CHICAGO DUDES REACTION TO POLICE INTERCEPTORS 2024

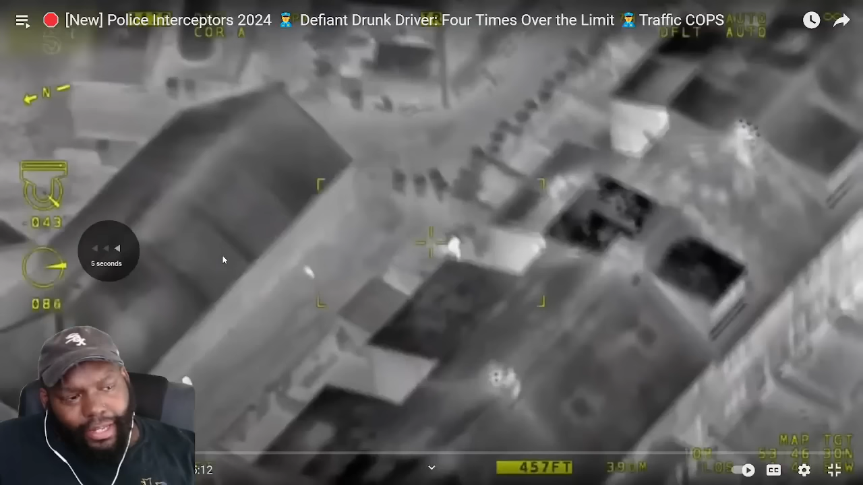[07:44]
Like, I rarely be seeing, like, independent houses. Still got him on camera. He's in the rear garden of Thornton Lane. Thornton Lane? They're tantalizingly close. Is this Thornton Lane?
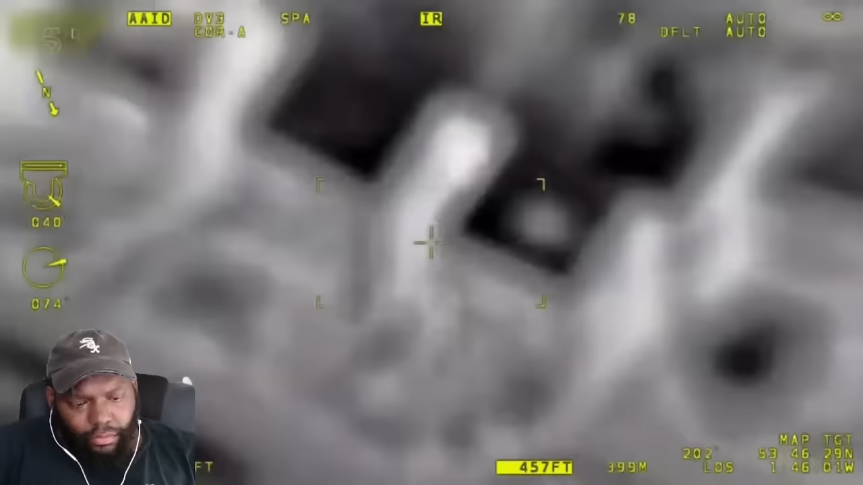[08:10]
Thornton Lane now, his garden hopping. We've got him on camera.
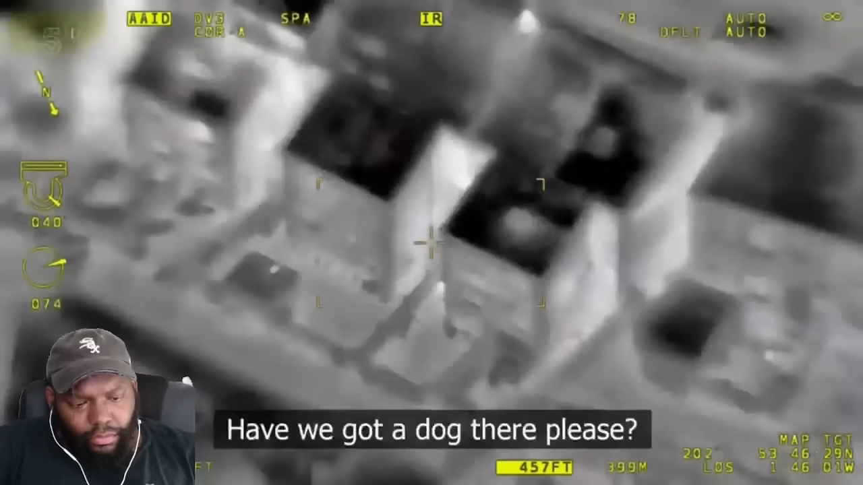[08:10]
Oh, don't there, please. If the driver reckons to lose them in the dark, he's reckoned without the eye in the sky.
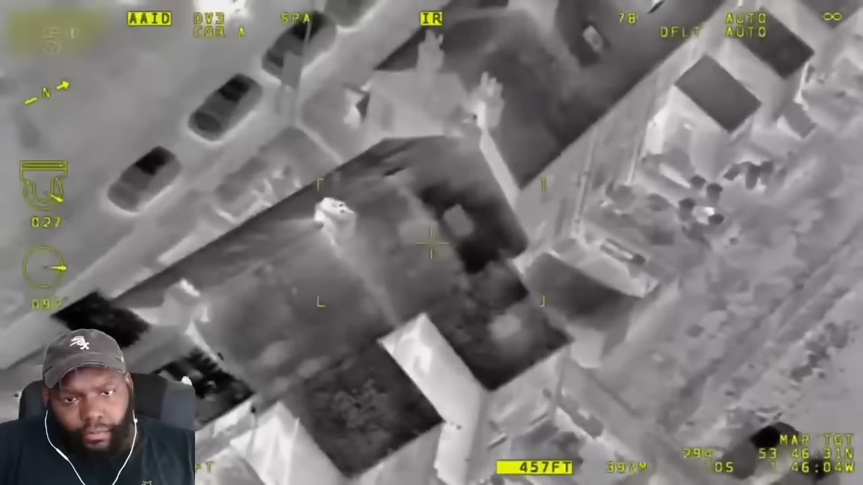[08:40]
Yeah, he's coming out towards you at the front. He's just in between the alleyway. You've got him there right in front of you. Yes, you're done. Other units are out of their cars, and as Warren pulls up, they strike. Yeah, from Impossible One, you've got the driver there. We've got one detained. Warren and Ben rush to assist.
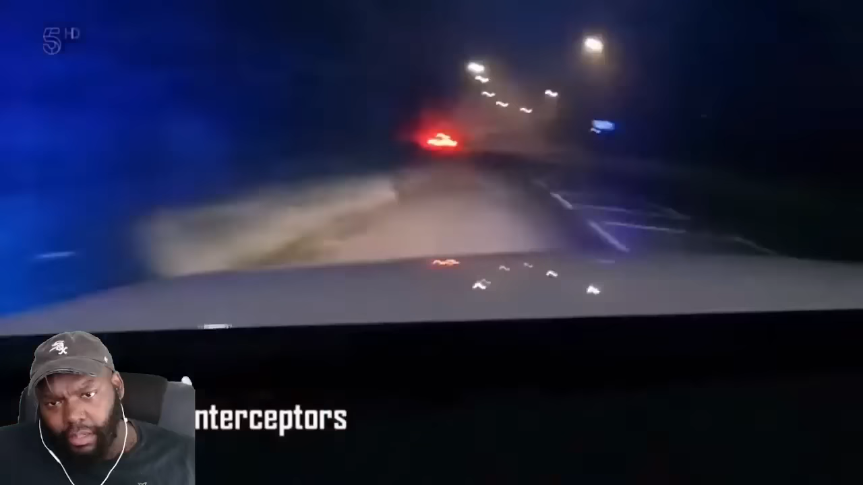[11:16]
Oh yeah. Oh yeah, it's debris everywhere.
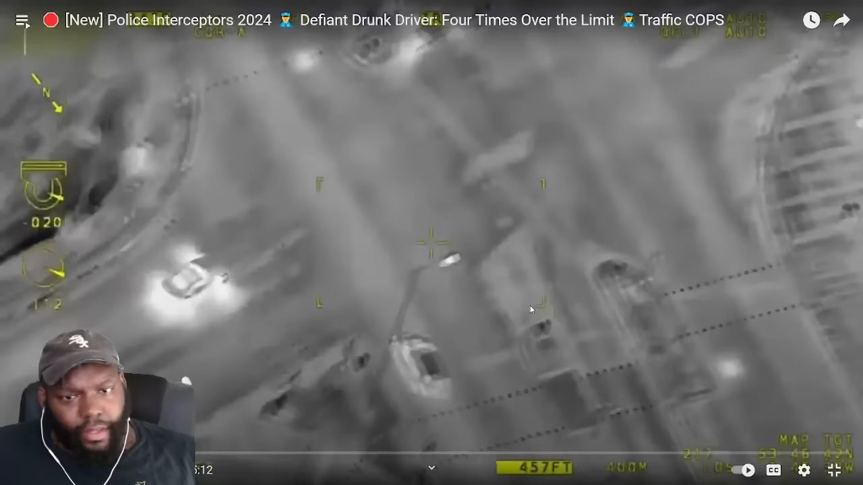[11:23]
Yeah, we've got contact. Interceptors are after a gang of. We don't need a recap.
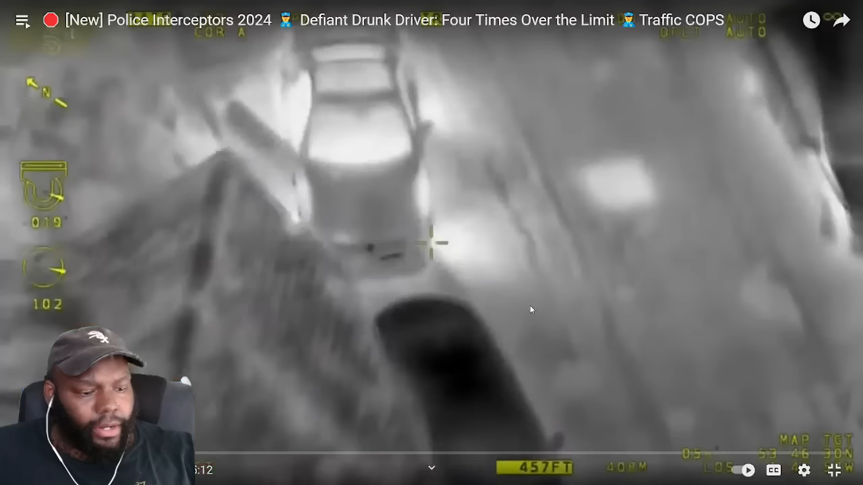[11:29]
I am so sorry.
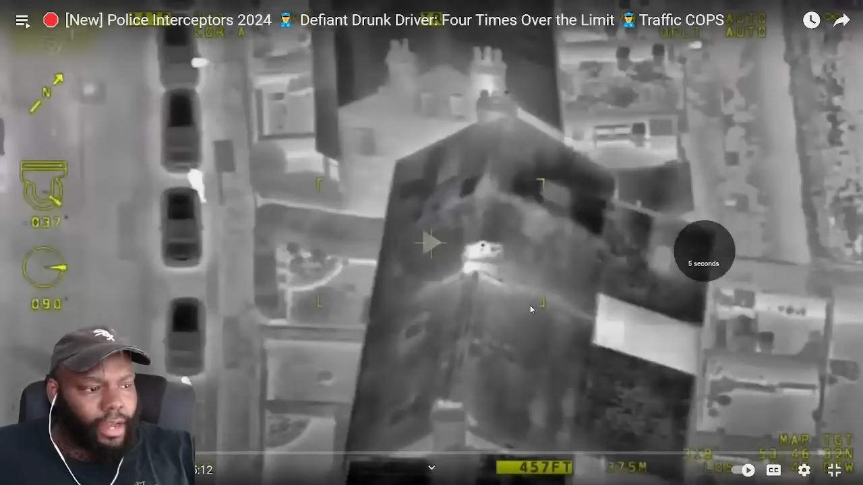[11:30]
Now by the chopper. It's crashed. Ambulance now, please.
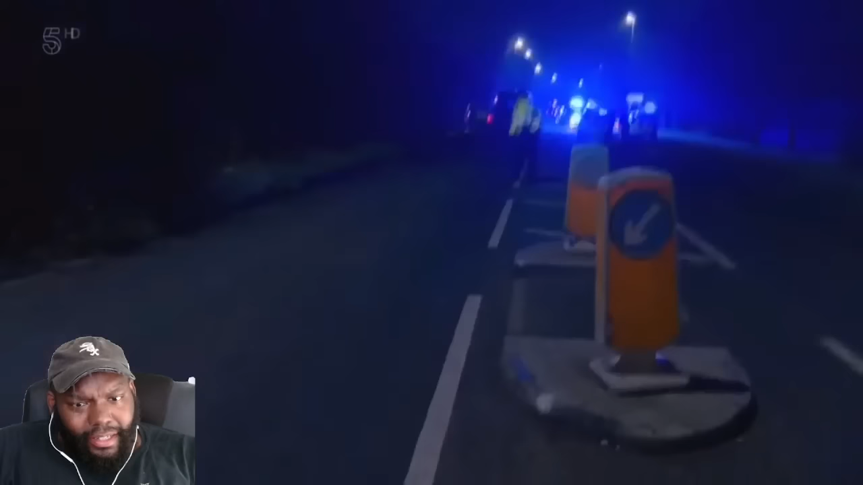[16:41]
This is where near side at car's gone.
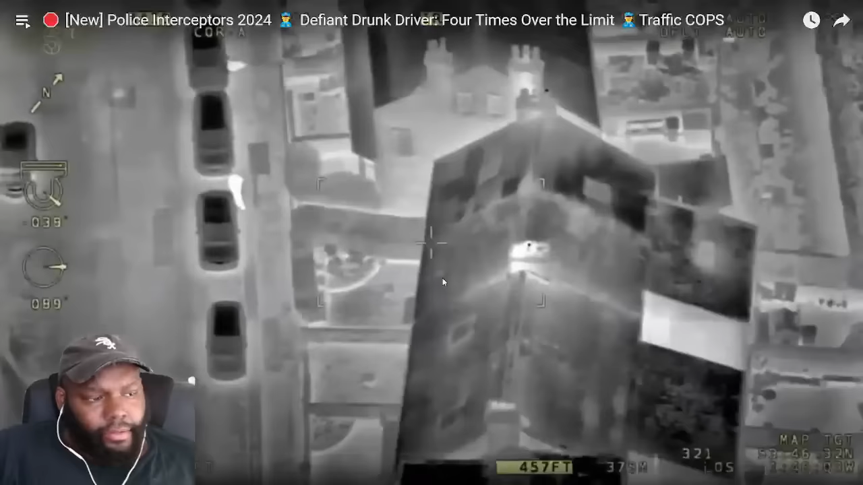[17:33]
He's just in between the alleyway, you've got him there. Imagine all of this and y'all all going to jail for 4 to 5 years each. It wasn't even worth it.
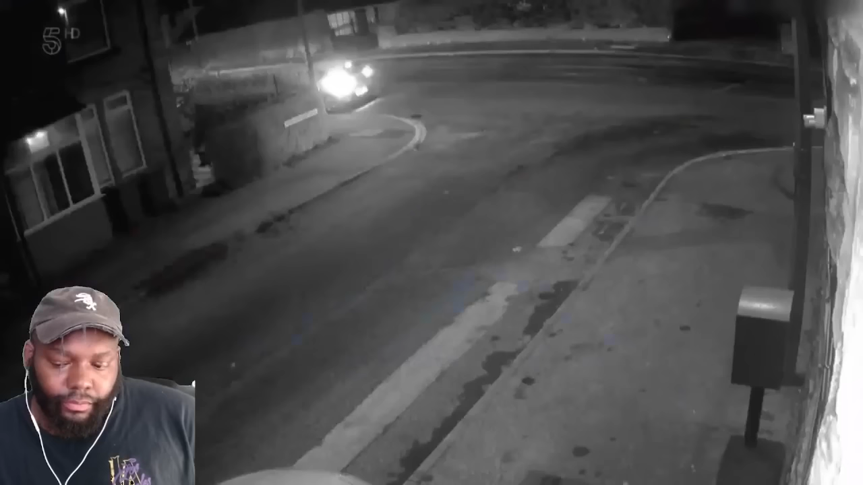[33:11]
CCTV at the scene shows a car doing a U-turn across the road as a scooter stacked.